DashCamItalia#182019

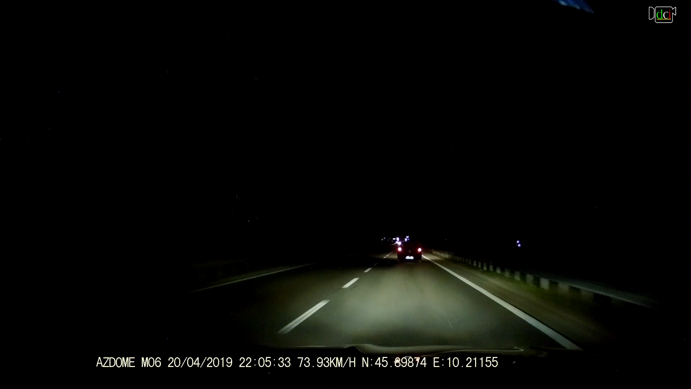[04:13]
I fenomeni. Mix Gold è molto bello, con l'aspetto fiero tipico della. Guardali. Vive per strada in mezzo ai rifiuti. Circa un anno, taglia grande e meraviglioso. Stava giusto arrivando in tempo anche lui, eh? Ancora? E via! Dai, levati dal cazzo te che hai rotto le palle però con sta Hyundai. Qua tra l'altro c'è anche la doppia linea.
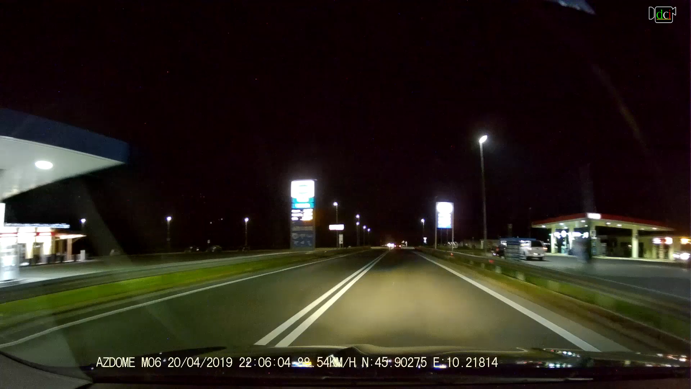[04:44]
Vabbè, ma quello non credo gliene freghi. Tipo, se dovete schiantarvi andate un po' più avanti. Bello. Ancora non ha finito, eh! Tanto quello, quello col BMW quando si scansa si butta un sacco.
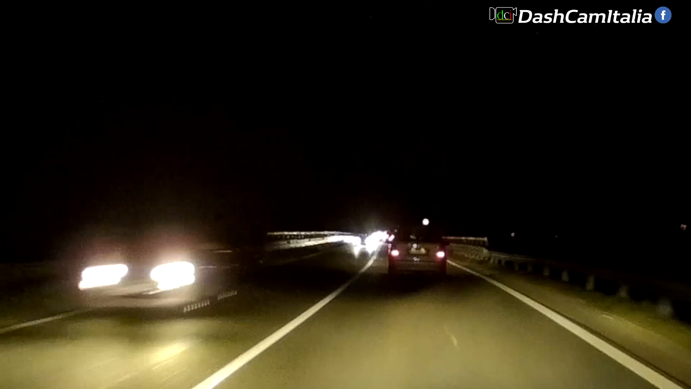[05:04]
Stai indietro, Giallo, che stanno facendo imbecilli. Io c'ho dietro un rompicazzo con l'Audi, che andasse anche lui, porca troia. Per quello mi sono spostato, quello che non ho fatto in me.